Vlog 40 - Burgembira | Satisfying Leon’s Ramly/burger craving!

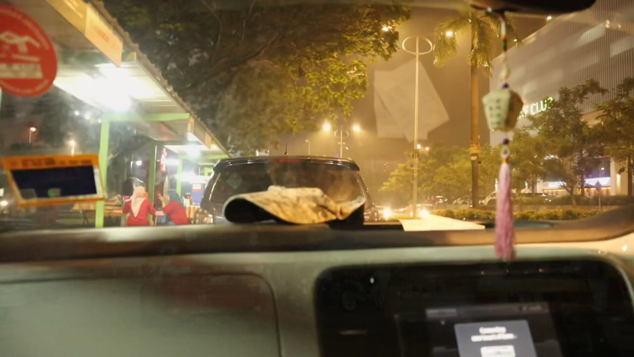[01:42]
Yeah, just park on the right here. On the right here, Leon. Don't signal. Yeah, Leon.
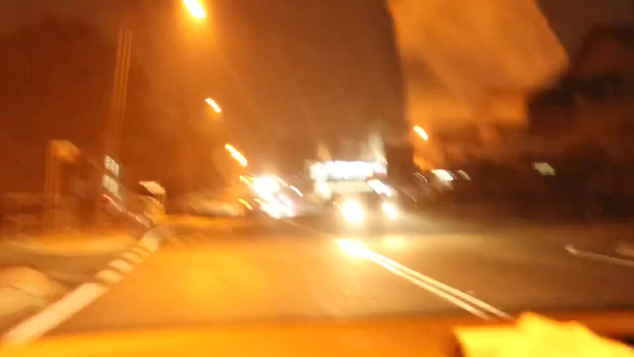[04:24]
I don't want to eat the Krispy Kreme. Turn right here. What? Turn right here. Turn right sir.
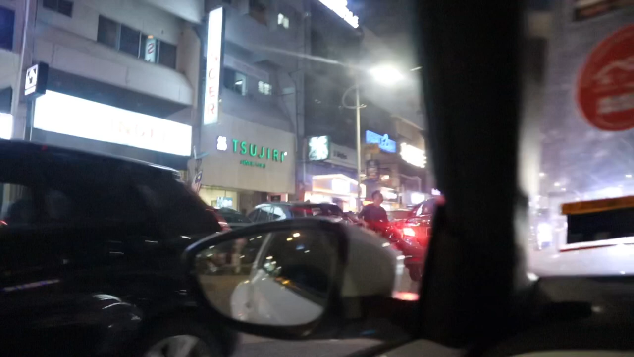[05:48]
Your destination is on the right. RHB back. Leon? Brother John didn't open the store.
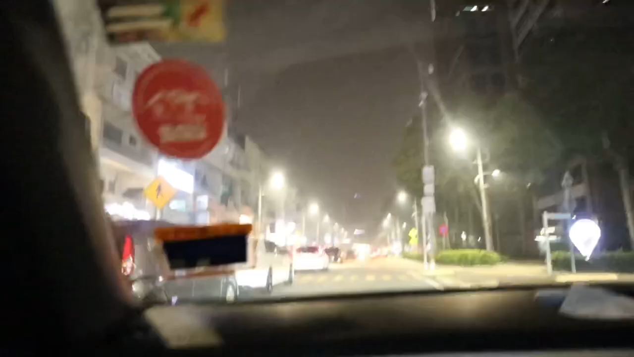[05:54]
Okay just stop somewhere. We need to have a quick look. Yeah I think... No no. Just stop on the left here Leon. Can't seem to find the Brother John's stall.
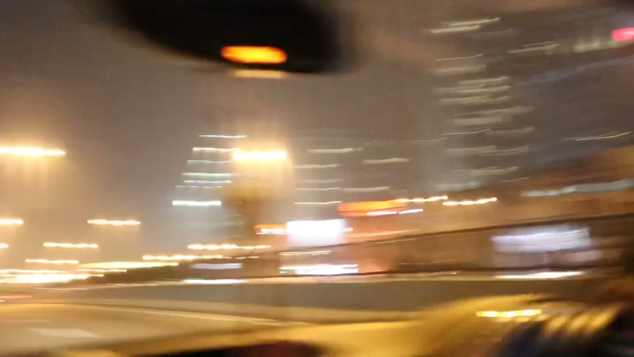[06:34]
He's going back without trying... What are they called again? Brother John.
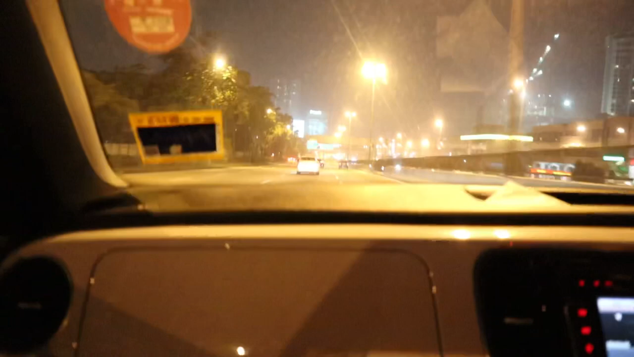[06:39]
Mama didn't open the store. Go straight. Go to the right. To the right.
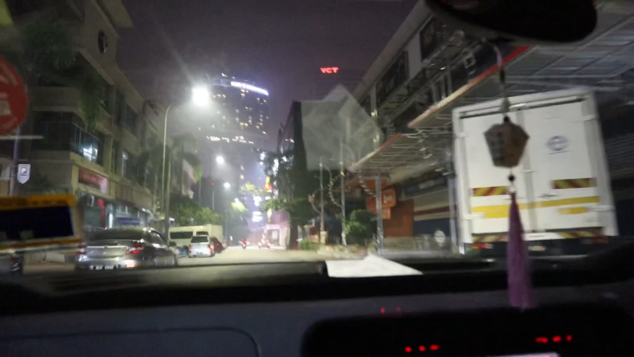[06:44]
And... They're not open. They're usually there. They're usually there. That bus too. The captain left here.